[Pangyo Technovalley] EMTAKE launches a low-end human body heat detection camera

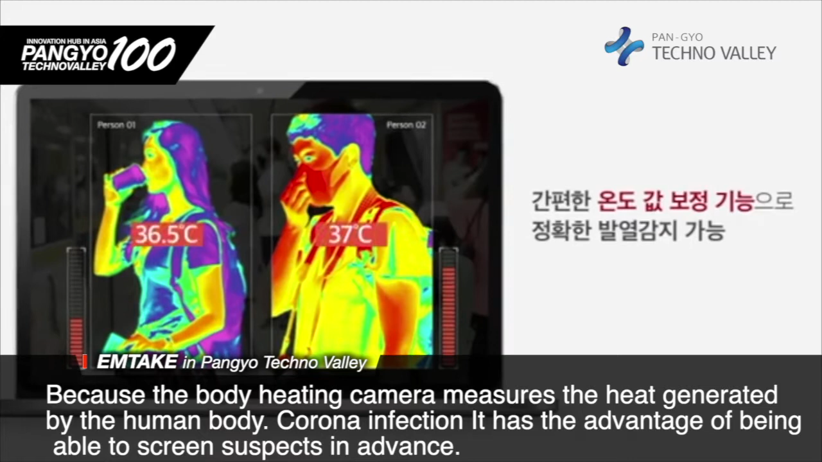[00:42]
의심자를 미리 스크린링 할 수 있는 장점이 있습니다.
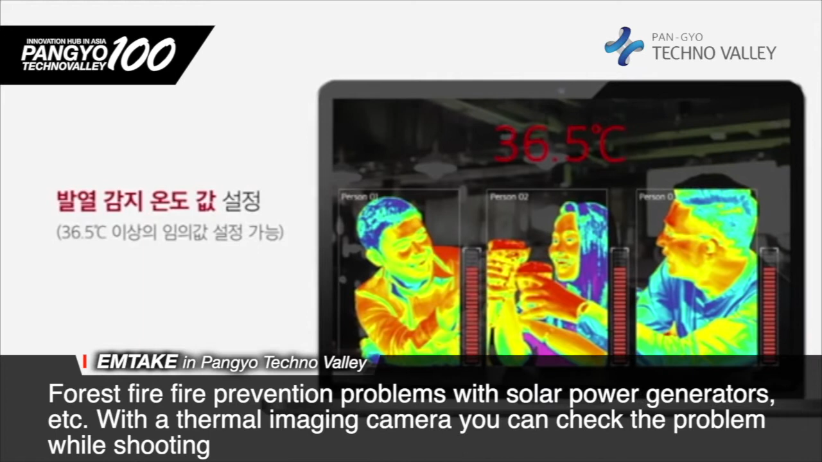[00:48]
산불 화재 예방, 태양광 발전기의 문제점 등을 드론에 열화상 카메라를 넣어서 촬영하면서 문제점을 확인할 수 있습니다.
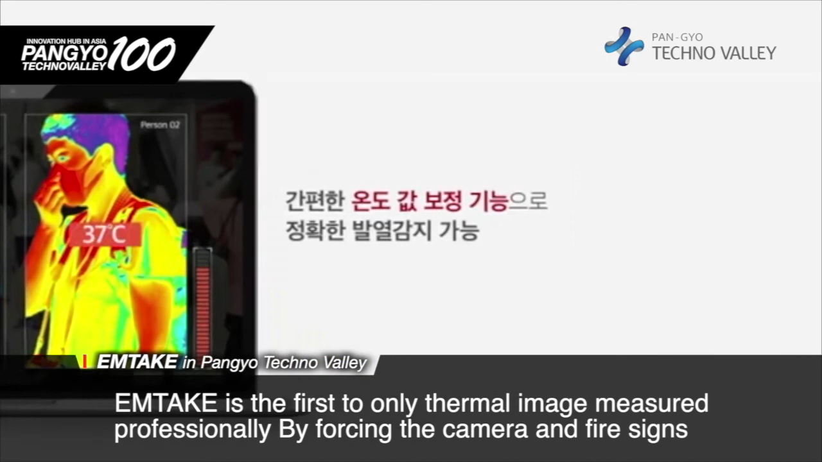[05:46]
발생 전에 알람을 주어 화재 예방용 열화상 카메라를 만들었습니다.